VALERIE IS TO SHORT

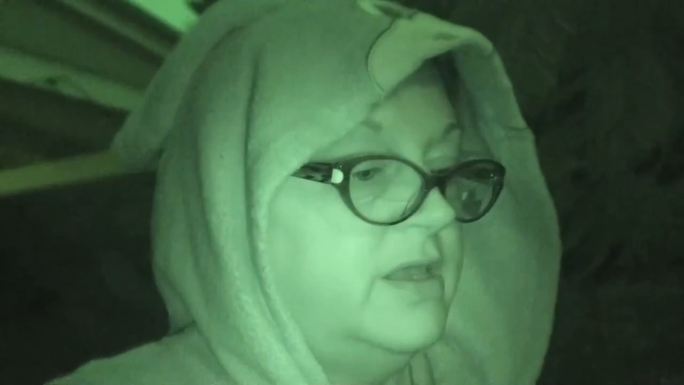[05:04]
It has been wet and rainy and cold all day long. A midnight shot. It's still a little light out, but it's not light enough to be filming regular.
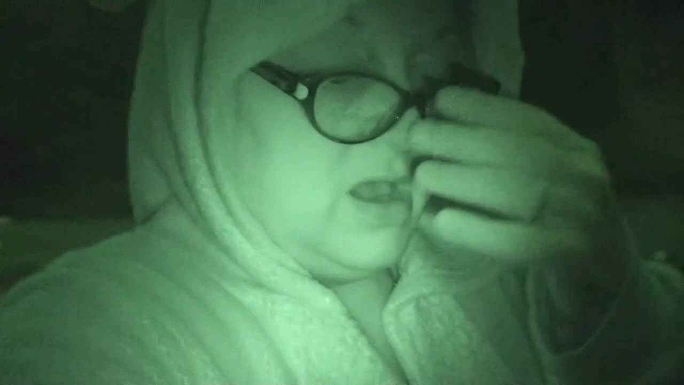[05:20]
I am walking down to the mailbox again to see if any new mail came in.